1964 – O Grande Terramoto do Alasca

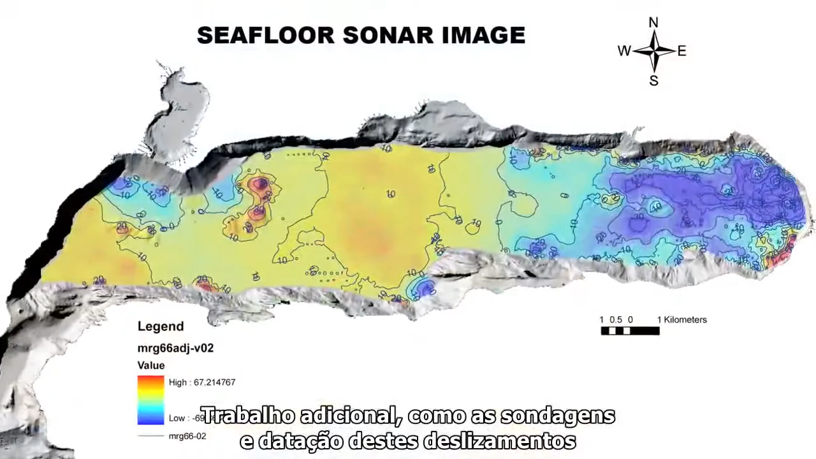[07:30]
Additional work, like coring and dating these slides, will help refine understanding of the tsunami hazard and how often these quakes occur.
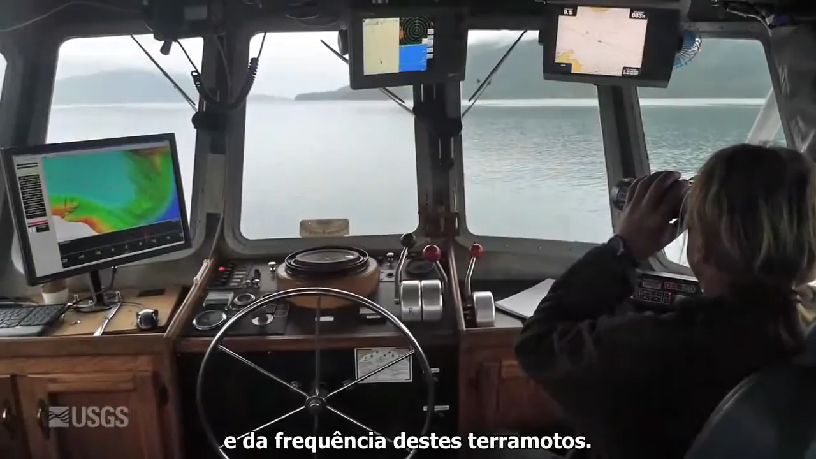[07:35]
And at Valdez in particular, it looks like there may be like six to ten of these big underwater landslide deposits at depth.